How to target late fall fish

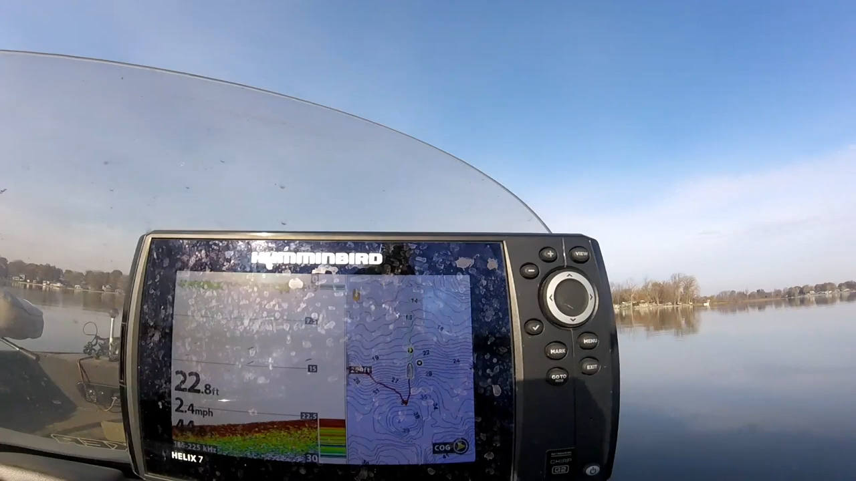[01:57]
On screen: depth 22.8 ft, speed 2.4 mph
Let me show you guys something here that I look for when I target these fish. See, I got a couple waypoints set right there and there,
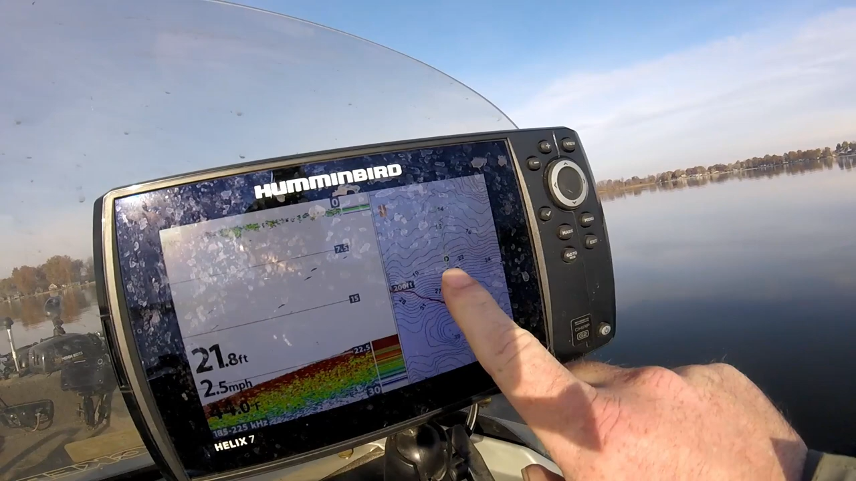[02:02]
On screen: depth 21.8 ft, speed 2.5 mph
but I want you to pay attention how subtle the difference is.
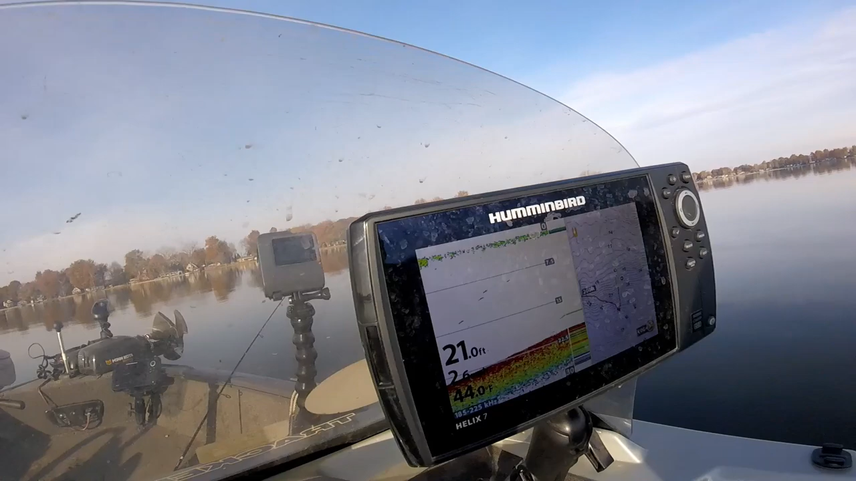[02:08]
On screen: depth 21.0 ft
What you have to look for here is, if you look right here,
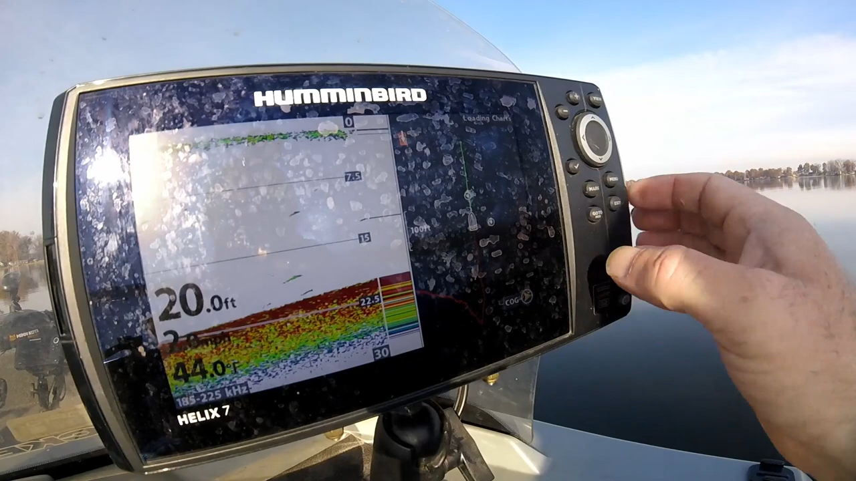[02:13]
On screen: depth 20.0 ft
you can actually see the difference in the break. You see how the point comes out, but there's a break on the point. Look for those lateral breaks on the point, not necessarily point to the main, but the lateral break.
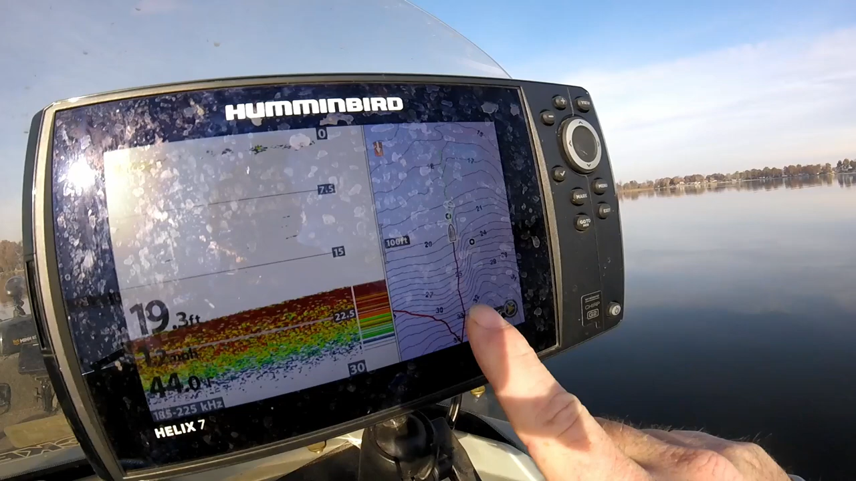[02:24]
On screen: depth 19.3 ft
Sometimes it makes all the difference in whether you're seeing fish or not. You see your marking fish already down there. So, just a word to the wise, pay attention to these lateral breaks on the main leg points,
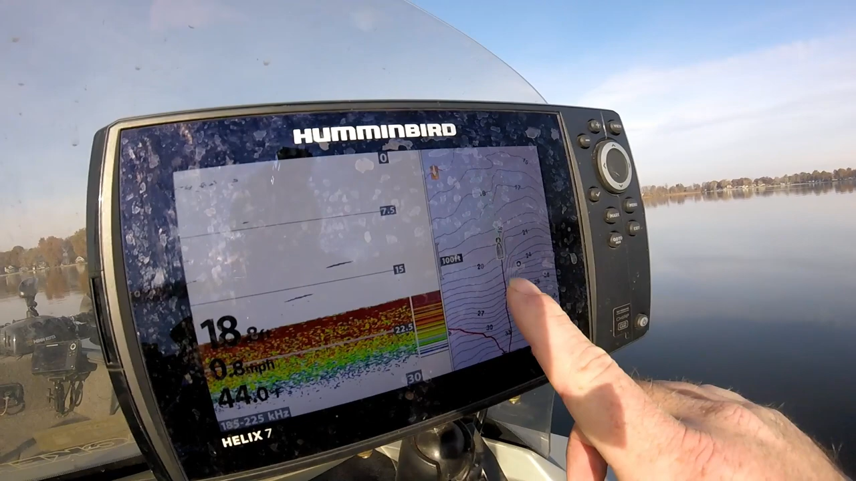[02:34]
On screen: speed 0.8 mph
because sometimes that's what really holds fish.
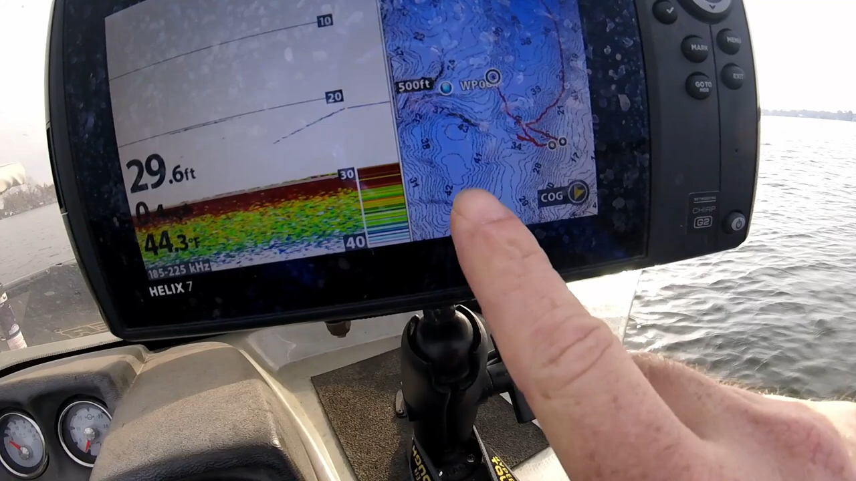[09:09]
On screen: depth 29.6 ft, water 44.3°F
And then hopefully that pattern will work.
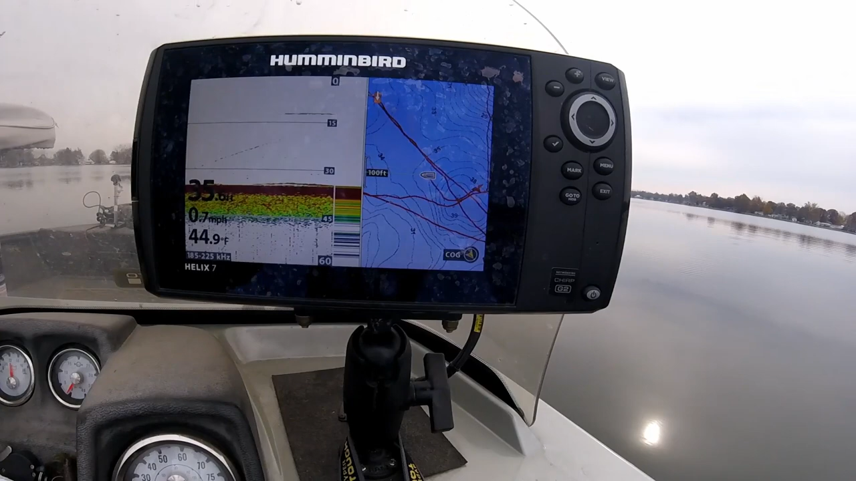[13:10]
On screen: water 44.9°F, speed 0.7 mph
Okay, so what you see here is a map. What I want to get to is I want to get to this hole right here. So I'm going to fire this up. Turn the boat so I can go right back up this line. I want to get right to that hole there.
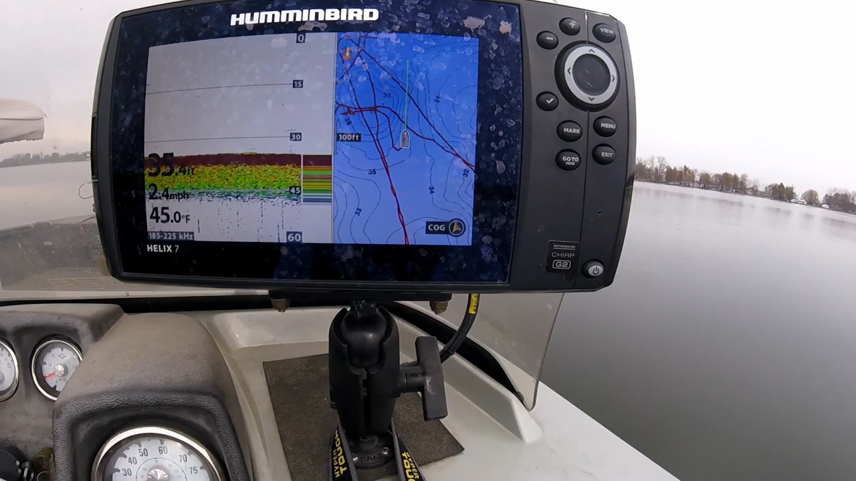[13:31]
On screen: water 45.0°F, speed 2.4 mph
Doesn't have to be perfect, but I just want to get to that hole.
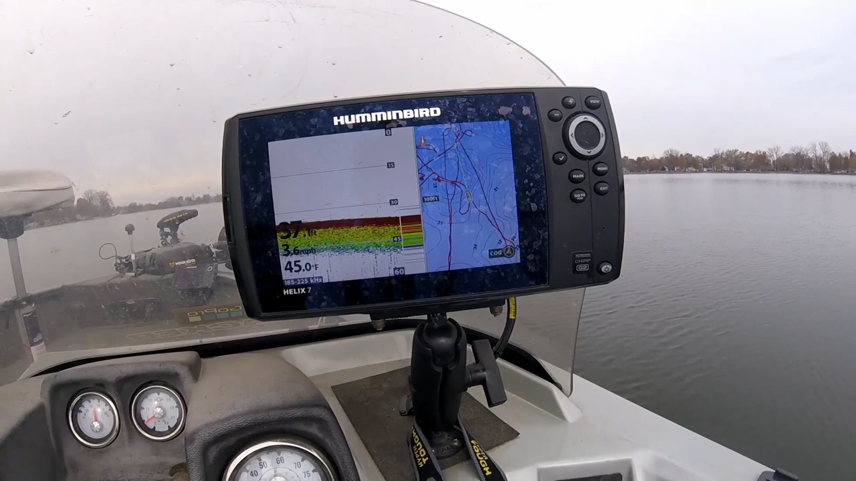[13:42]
On screen: water 45.0°F, speed 3.6 mph
Okay. Position the boat. You see we're in 37 foot of water. We'll let it drift up a little bit.
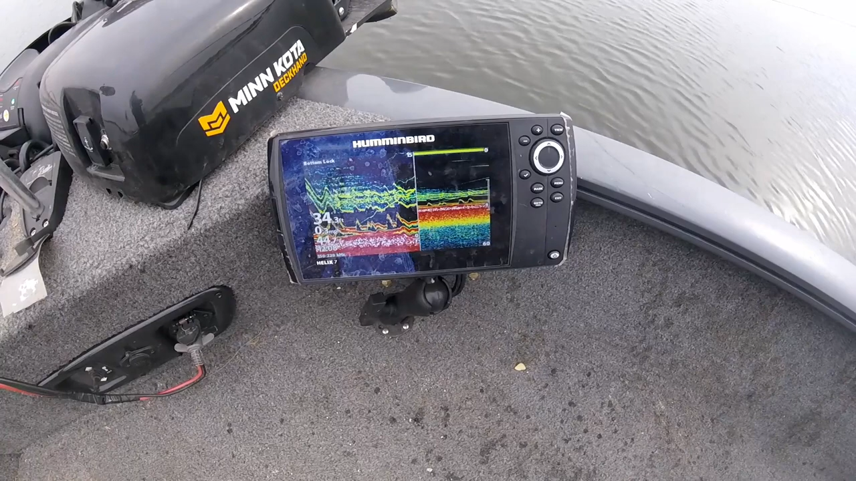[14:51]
See me jigging, there's a fish coming up to look at it. See if we can get one to bite.
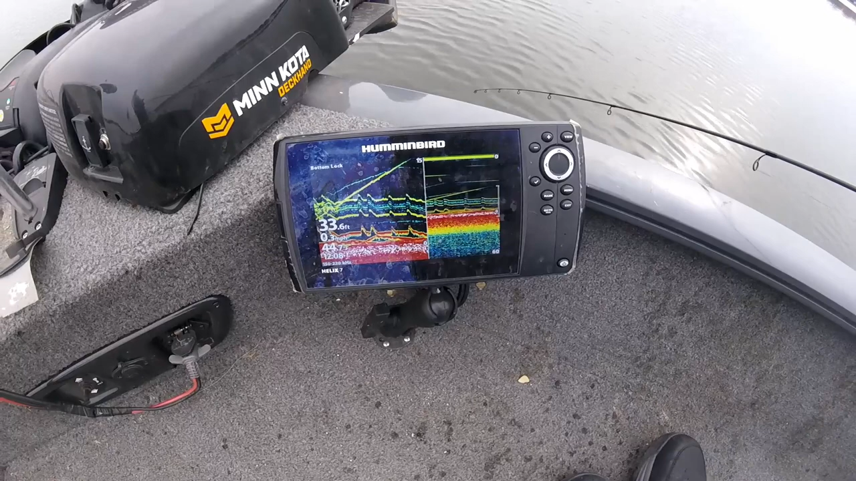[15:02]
On screen: depth 33.6 ft
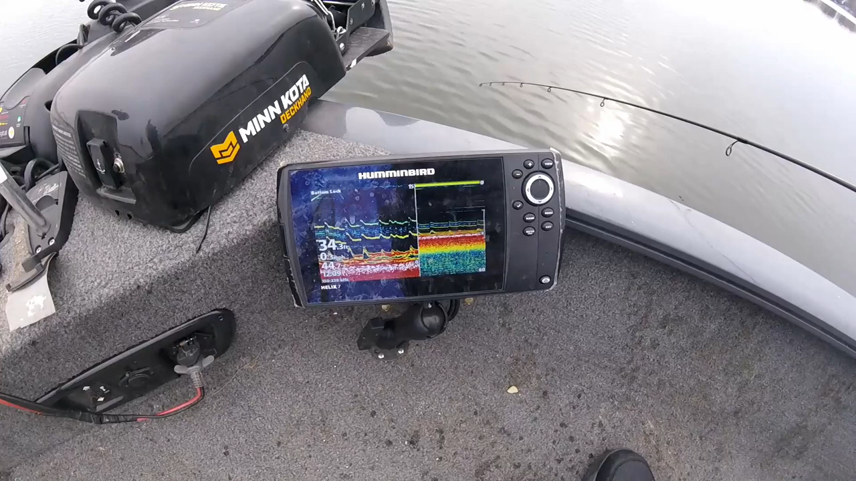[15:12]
There's one, just had a bite right there.